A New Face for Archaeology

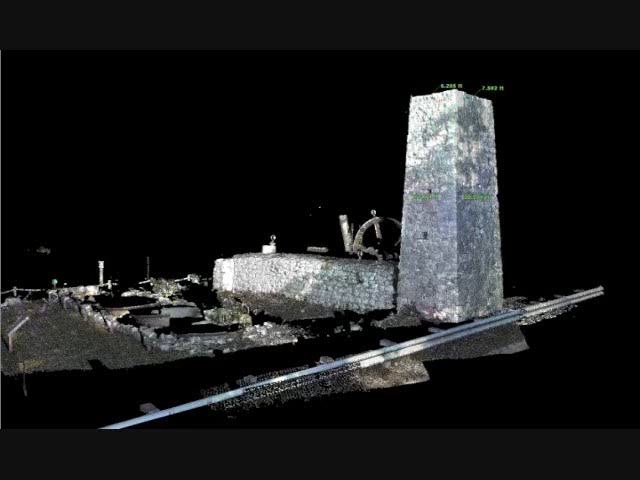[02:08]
Laser scanning can be very useful in cultural heritage preservation.
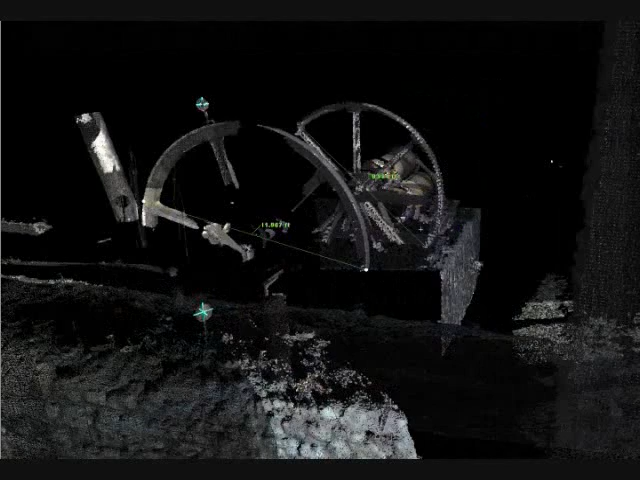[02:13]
These are scans of the Uli Sugar Mill here in Florida. These scans allow us to do many things, including accurate measurements and computer modeling.
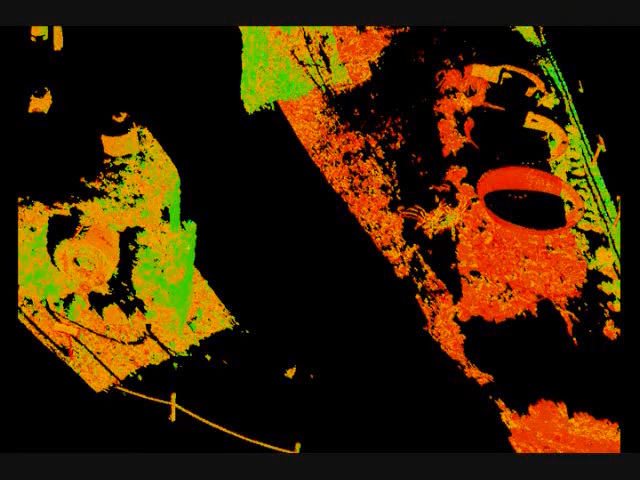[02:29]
This exploration can greatly benefit in restoration efforts.
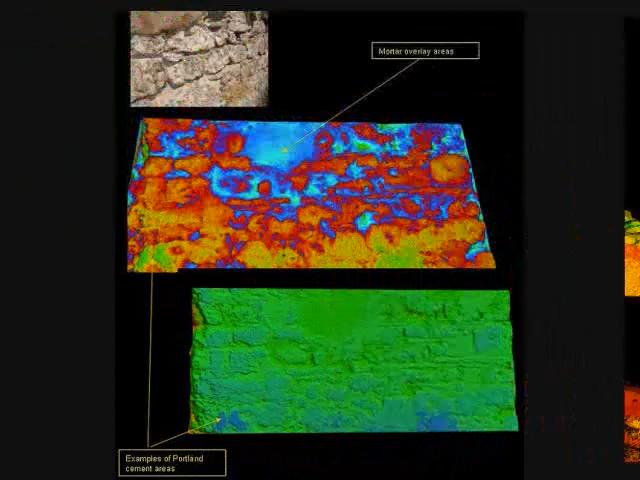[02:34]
The blue in these scans show the Portland cement used in prior restorations of this mill.
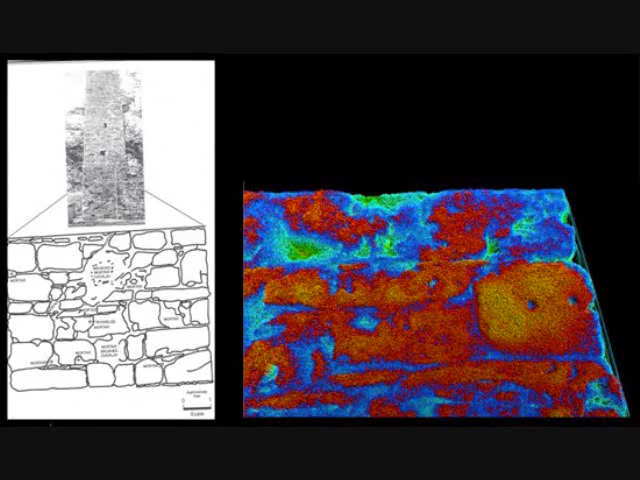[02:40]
Today, these ruins and others like it suffer as much from over-attention as from the elements.
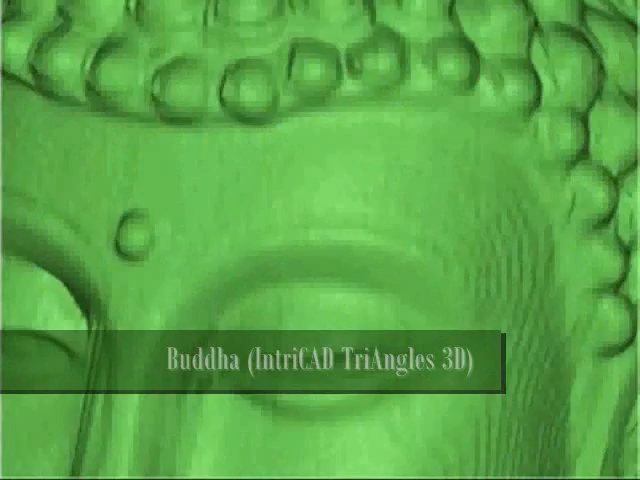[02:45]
Thanks to laser scanning, we can catalog, measure,
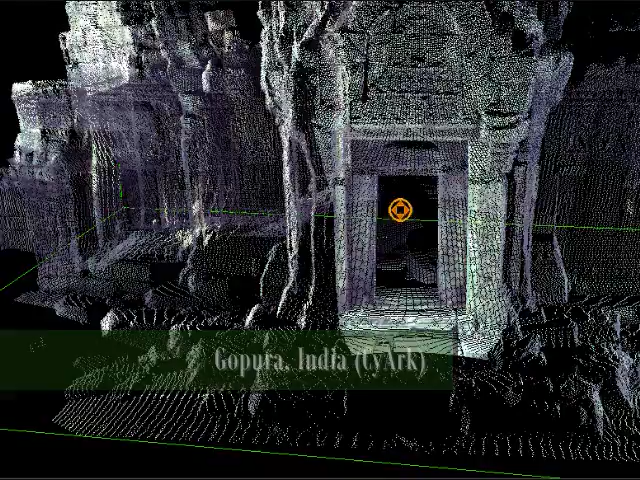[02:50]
and manipulate artifacts, structures, and even landscapes in digital space.
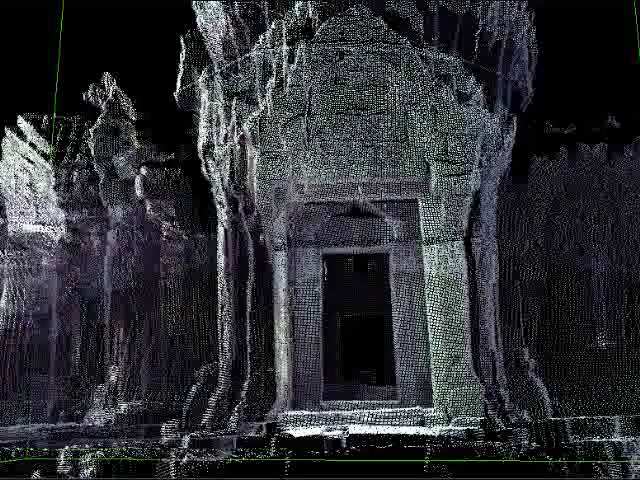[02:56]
This is immeasurably beneficial to architects, civil engineers, disaster planning, and, of course, heritage preservation.